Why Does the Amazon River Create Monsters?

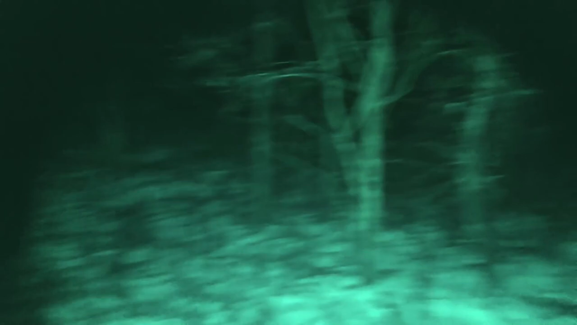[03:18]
and has a night vision mode, it also has unmasking capabilities.